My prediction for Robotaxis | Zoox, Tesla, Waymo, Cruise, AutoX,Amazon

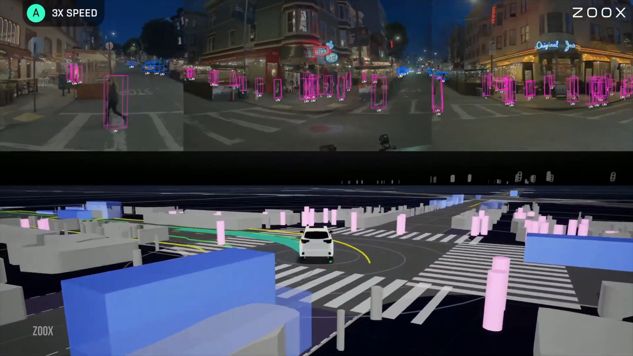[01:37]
Combinations of cameras, radar and LiDAR sensors mounted on all four corners of the vehicles enable them to see in all conditions.